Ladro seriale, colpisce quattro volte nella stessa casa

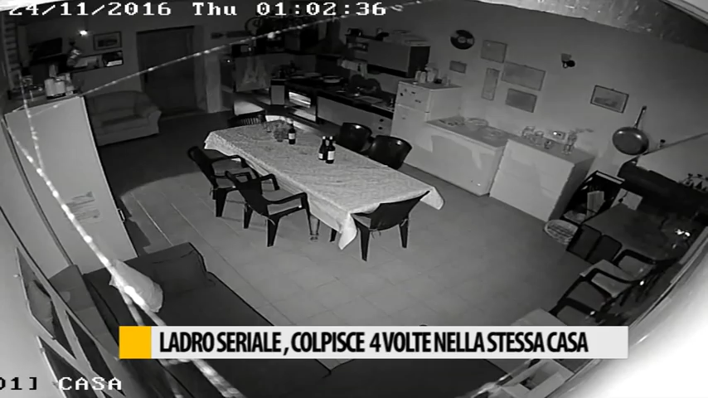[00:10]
A Fano c'è un ladro che si è affezionato a una villetta e ci torna spesso, ben quattro volte. Il protagonista di questa spiacevole avventura è un professionista affanese che grazie però all'impianto di telecamere che ha installato ha potuto documentare le, diciamo, sgredite visite dell'affezionato ladro. È vero, è vero, ormai è la quarta volta, quarta, quinta volta, poi magari i tentativi,
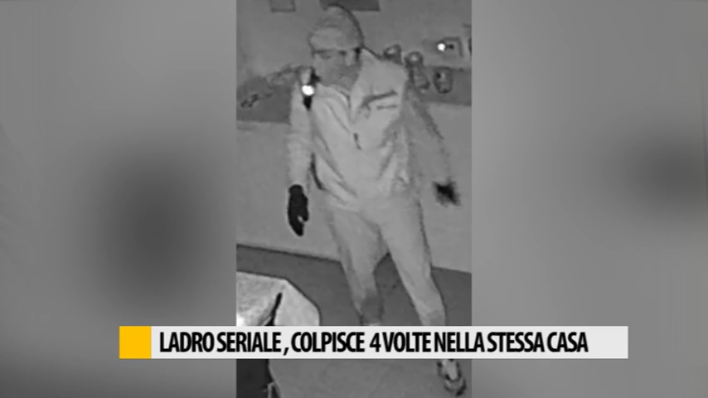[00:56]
Una porta che tra l'altro non era facile da aprire perché c'aveva tre blocchi e lui l'ha aperta forzandola in otto punti diversi, poi con dei calci.